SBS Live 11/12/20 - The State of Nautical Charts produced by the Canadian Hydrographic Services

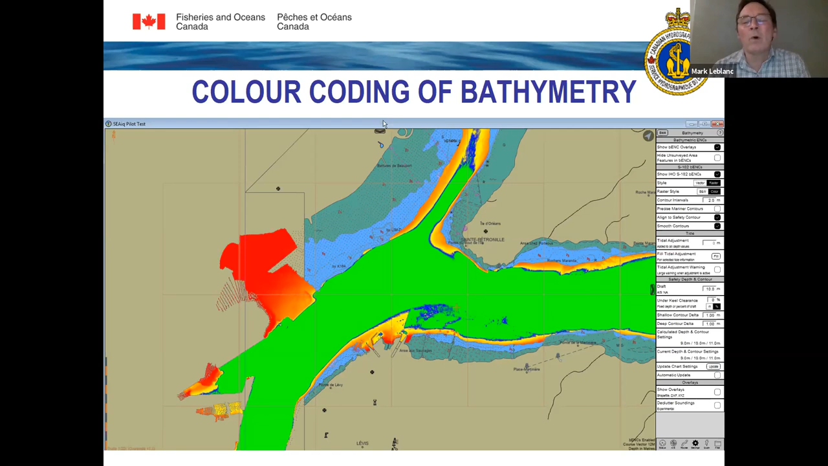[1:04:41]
So it's a great product and a great opportunity to improve navigation instead of, you know, more or less having a track and having to stick to that track. This gives you the ability to see where all your, your safe water is and where you can maneuver. Hey, Mark, I'm going to insert myself here. We've got a couple of questions and, uh, wondering if you want to tackle those.